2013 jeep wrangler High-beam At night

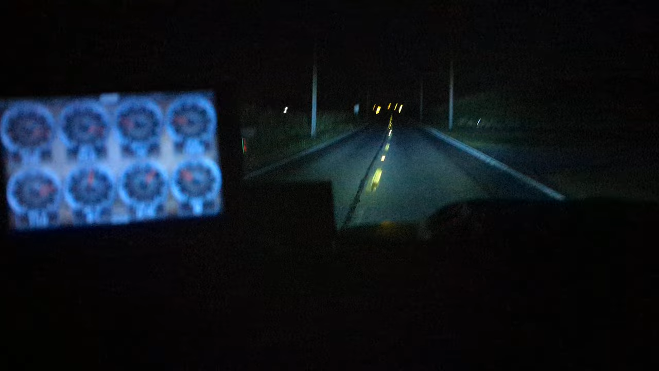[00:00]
Now, these are some high beams. Definitely see, I don't know if the camera's gonna pick it up,
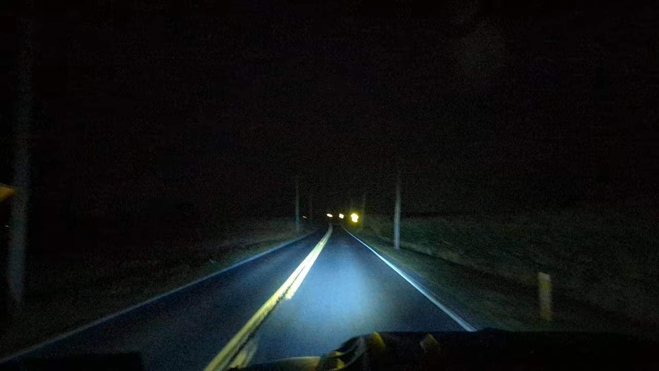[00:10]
but our Jeep definitely can see pretty far.